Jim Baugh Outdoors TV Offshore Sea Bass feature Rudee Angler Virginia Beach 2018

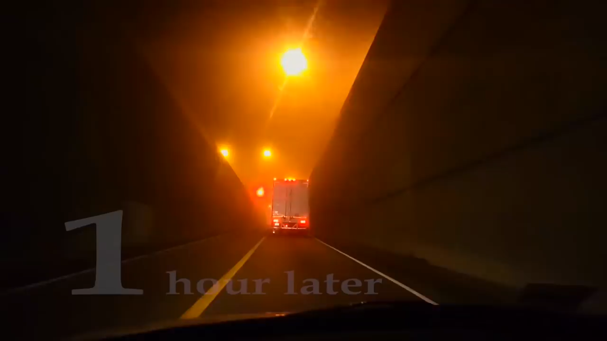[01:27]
All right, a little left early. Your destination is on the left.
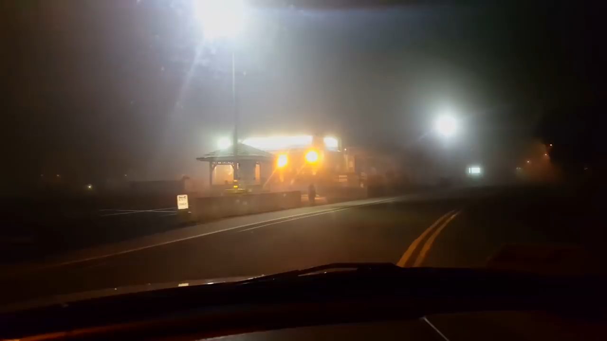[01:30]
We have arrived. Virginia Beach Fishing Center, one very foggy.